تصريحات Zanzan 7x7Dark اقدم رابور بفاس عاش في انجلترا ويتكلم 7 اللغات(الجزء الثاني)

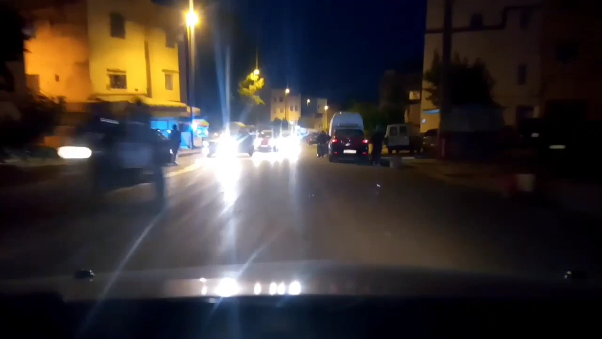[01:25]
دابا محيط جاي اخوتي من الطريق من واد فاس على الضيعة وكذا، يعني انا جاي من الفوق،
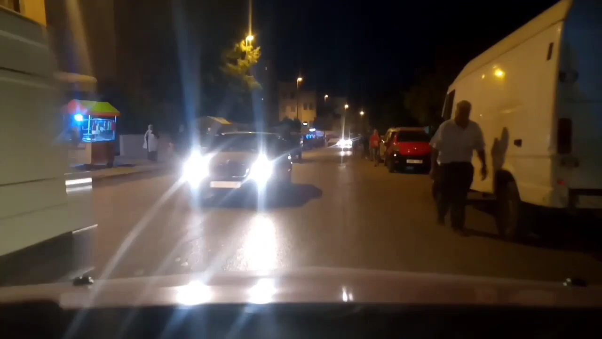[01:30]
ولان ها انتوما الدخلة ديال الاستوديو ديال صاحبي. ها انتوما اخوتي كدور هكا على اليسار،
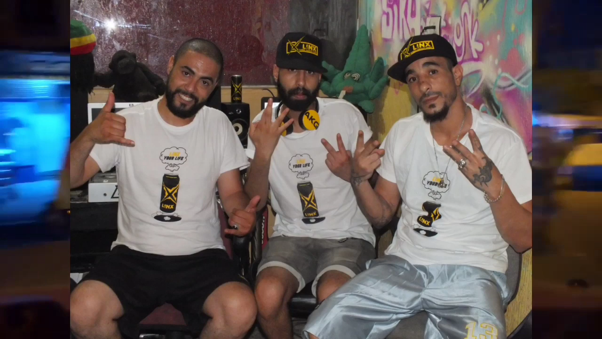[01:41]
كتمشي نيشان مع الدخلة هادي. هدا كيتسمى الدخلة ديال عين هاروم درب الجامع، كدخل مع نيشان.
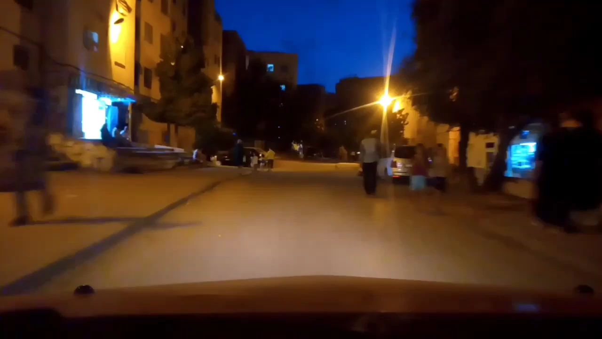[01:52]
ها انتوما الجامع على اليمين ديالي، كتزيد نيشان هكايا.
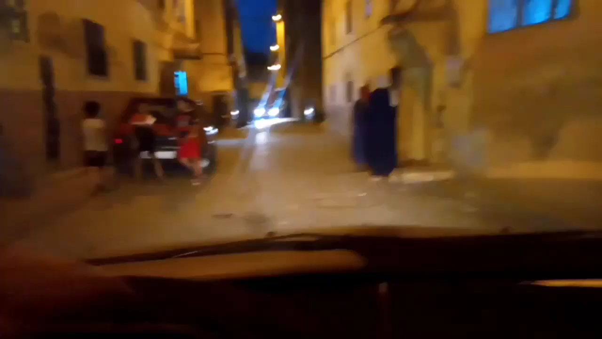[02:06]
ها هو الاستوديو ديال خونا كمال.
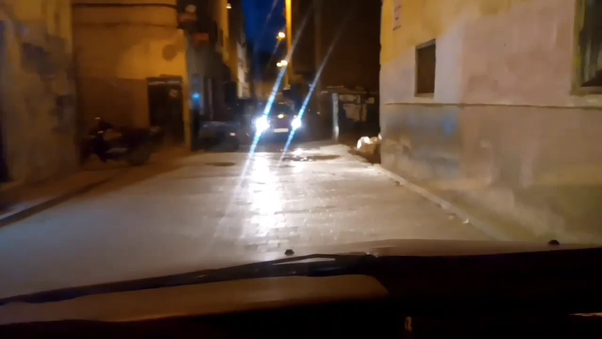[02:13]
وباش تعرفوا من الصوت من شاولها مكتبة، طاكسي تا هي خارجة وانا داخل.